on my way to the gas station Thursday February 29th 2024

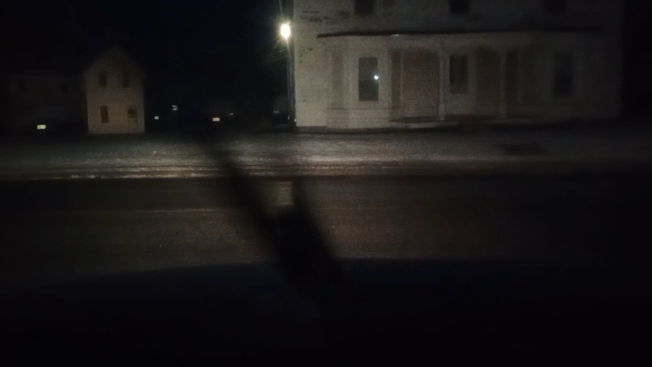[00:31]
it's Thursday, February 29th, 2024, sorry guys, and it is 5.27am, I'm on my way into work,
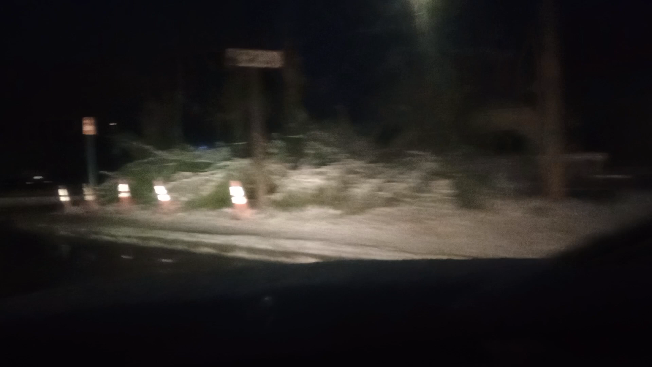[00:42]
right now, as you guys can see, we got some snow last night, early this morning, snow and spring, some ice,
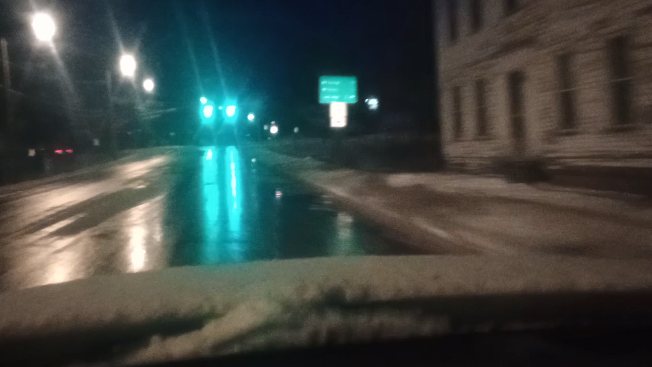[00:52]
ice all over my job, and snow, one ground in a row, so it's a little slippery out. Anyways, hope y'all have a good, safe day today, hope y'all stay warm, stay dry, stay cool, stay safe, whatever y'all situation is, hope y'all stay safe, because we're in this together. Miss Vaughn, honey, I want you to have a good day in school today, daddy loves you and misses you, we'll be doing something fun tonight. We'll be doing something fun tonight,